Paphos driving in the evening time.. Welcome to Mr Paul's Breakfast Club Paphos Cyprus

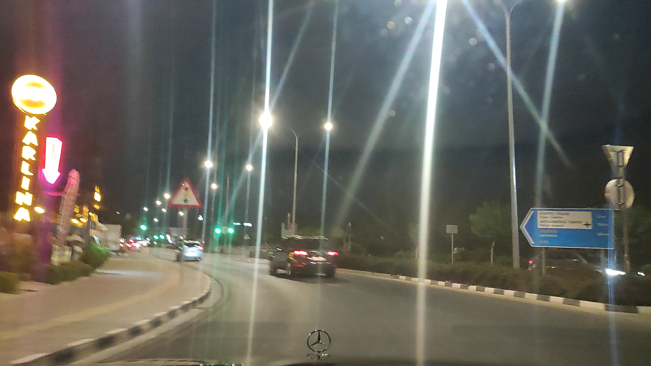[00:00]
Well hello and welcome back. Thanks for coming back. Where are we? It's night time. You may have noticed. I know you've got quite good observational skills. And we are in downtown Patmos. Not quite in Cato, Patmos. No, no. We're on Tomb of the Kings Avenue. That's where we actually are.
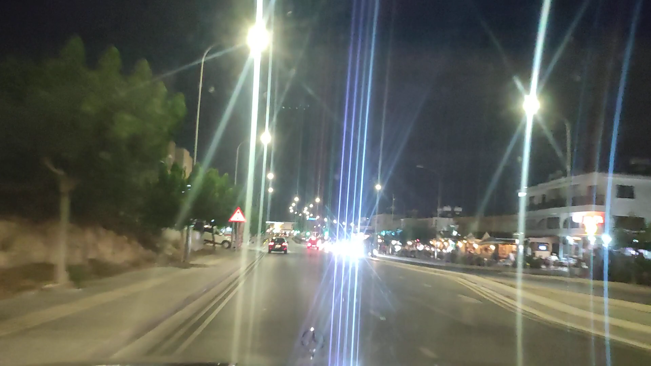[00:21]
Over there, if your name's Miss Andrea, well there's the Colonel and he's standing to attention right above his little branch called KFC, Kentucky Fried Chicken, to us older people. We remember it when it was Kentucky Fried Chicken.
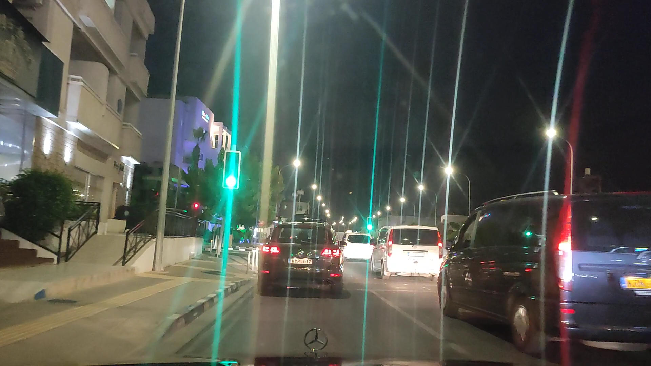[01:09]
But anyway, there we go. That's the little history lesson for today. Downtown Patmos.
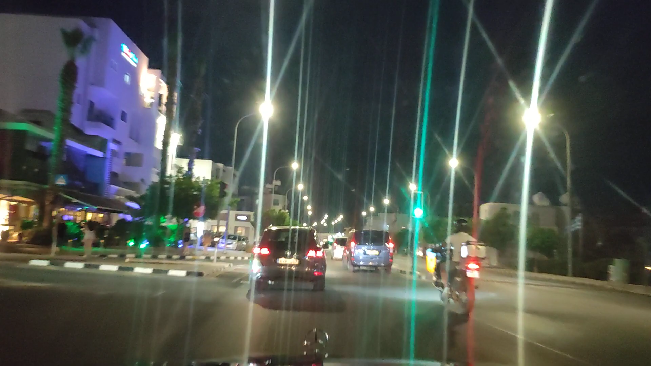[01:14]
And as you see, it's ramping up. It's getting quite busy. People are wandering around. They're looking for something to drink, perhaps a tipple or two, or perhaps something to eat, or perhaps even a little bit of karaoke. Because if you're of a barnhawk fame, if you've got a dad and his name's Baron John, you've got a mum and she's called Baroness Louise. That must mean that you are the baby barnhawk, and you are called Miss Fern. Well, take a look to the right.
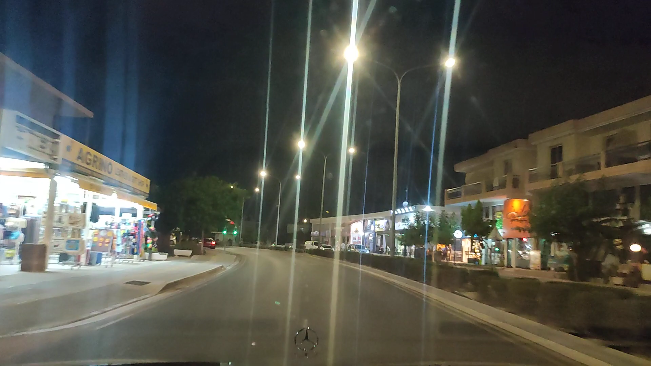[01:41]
There it is. Thomas's Jungle, and it's getting ready for you to serenade the living daylights out of them. Probably the greatest singing voice in the world. Whitney Houston, stand aside. And of course, Howie the Keeper. Well, he always goes gooey, gooey-eyed when he sees the love of his life. Baby Fern. Lovely. Absolutely spectacular. In downtown, get a Patmos. Here we go. I think the Barnhawks have gone to London, by the way. Oh, my God. What's going on? Red lights. What's going on? You should have run them over.
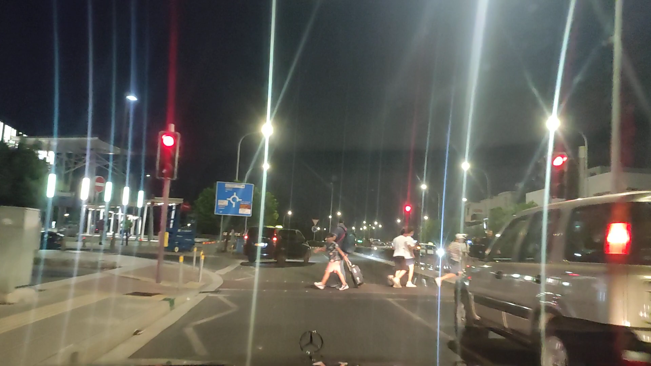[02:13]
They look like French people again. And they never subscribe to these Frenchies. You should just run them over. All they think about is, well, croissants and cheese and cowardice and that kind of thing. Right.
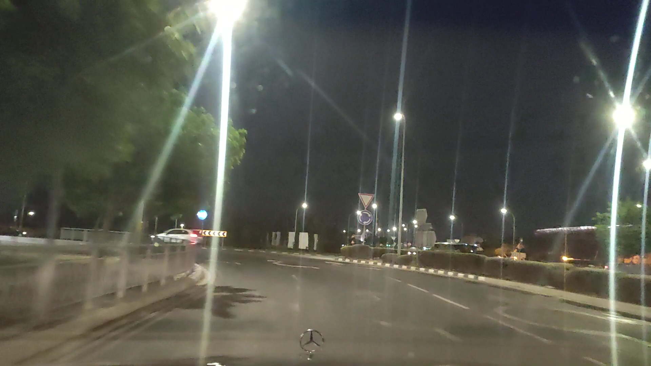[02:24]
Patmos Mall is on the left. What's over there to the right?
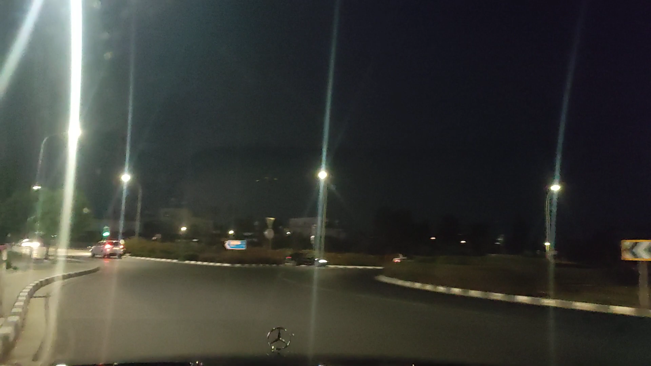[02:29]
Well, if you go to the right, you can actually go down to the Patmos Harbour. But we're not going to go down there because, well, we're going home. Simple as that. We're going to wiggle and we're going to waggle. We're going to cut through central Patmos.
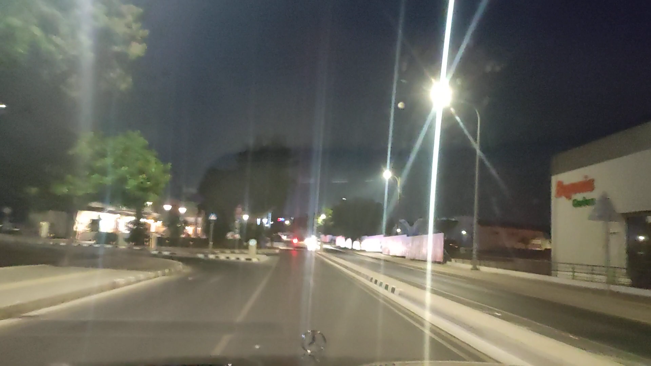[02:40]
Well, the cusp of central Patmos, should we say, and try and miss the traffic jams, try and miss the speeding policemen stops and all those kind of things. And if we're lucky, we'll even miss the drug dealers on our way because, well, downtown Patmos is a changing, isn't it?
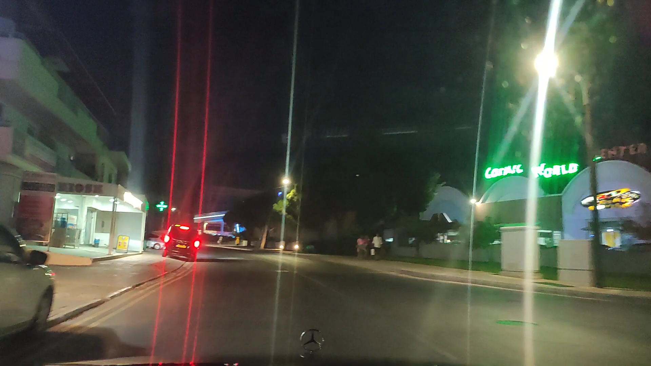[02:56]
There's all sorts of things going on. We've got tourists coming to town, drug dealers coming to town. And of course, people driving around the old Mercedes called Mr. Paul. He's a bit of a nutcase. We all know that. Anyway, what's going on there? That's Alpha Mega. Alpha Mega Supermarket. If you want a nice gyro, by the way, it's like a kebab.
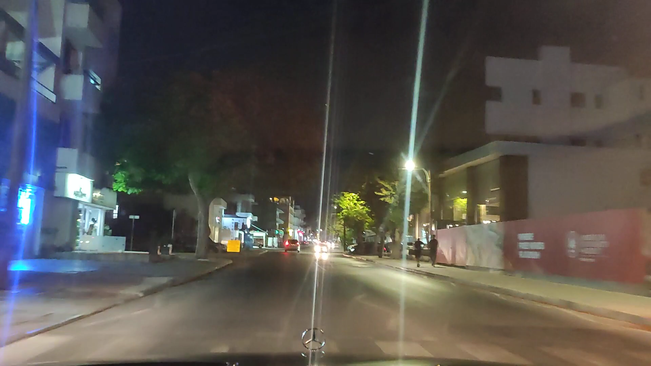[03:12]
Yes, kebab in the UK, you call it. You pop over there. It's called the Belladonna. You would know that.
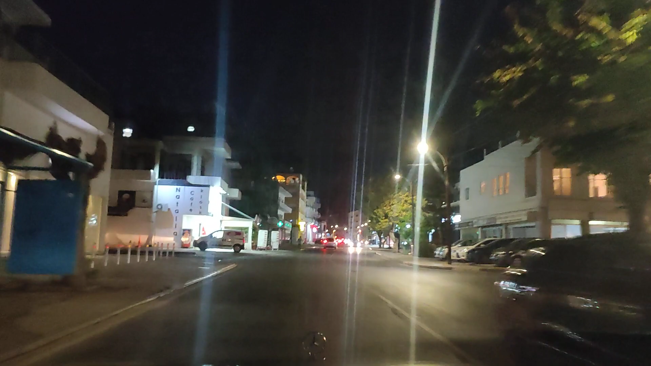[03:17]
It's all in Greek, but I don't even know that. I was told it's called the Belladonna. So we're going to turn right and we're going to wiggle waggle.
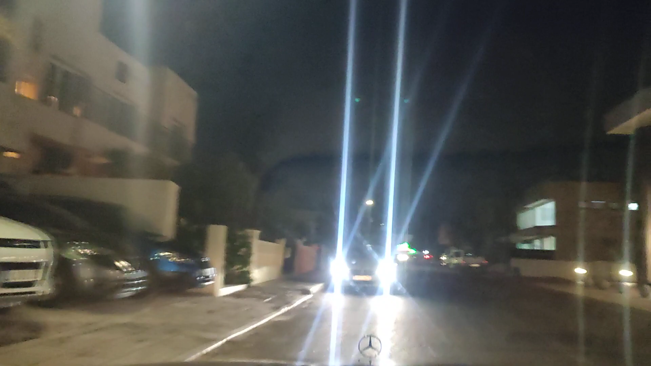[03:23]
There's a supermarket in front of us there. I remember giving directions to a Mr. Lee. I think he found it. I'm not sure. I think he did, actually, when he was staying in downtown Universal. And it's probably one of the best supermarkets, fruit markets in Patmos, to be honest.
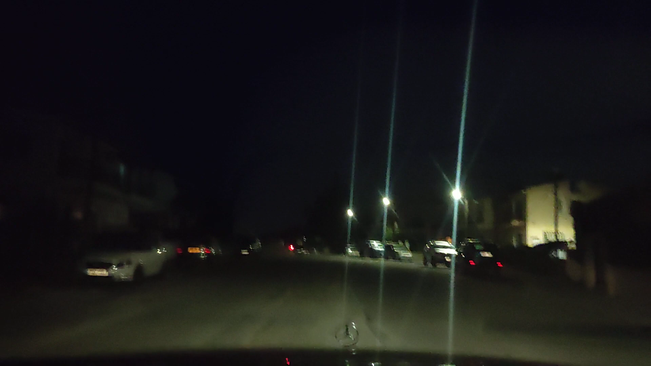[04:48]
S-Class Mercedes, air suspension, and it's getting eaten alive in downtown Pavos. Anyway, let's take a left. You're wondering, where the hell is he going? Well, slightly but surely, we're working our way to the main road from the police station, the fire station, that takes you back into central Pavos.
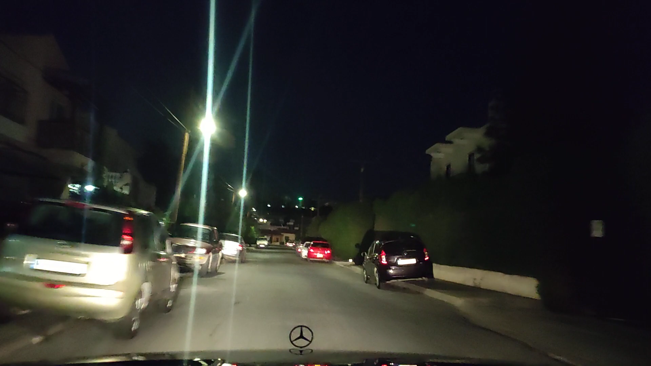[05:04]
But of course, that's where all the people are whizzing around.
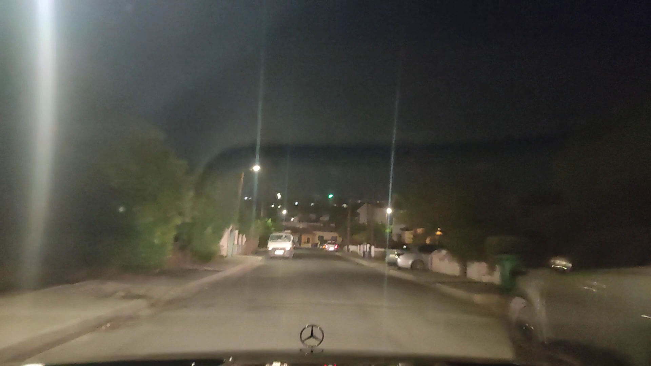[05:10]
So, I'm trying to miss the traffic. Well, trying to destroy the suspension on the car while we're at it as well. But now and again, if you watch the little channel, what's this guy doing?
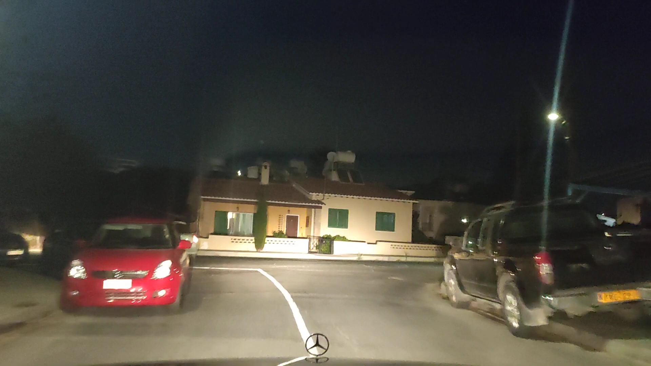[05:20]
What's he doing? What is he doing? I don't think he knows what he's doing. Right. He's got an idea now. He's indicating. There we go. He's obviously got lost. Right. Let's keep going. We're going to take a right.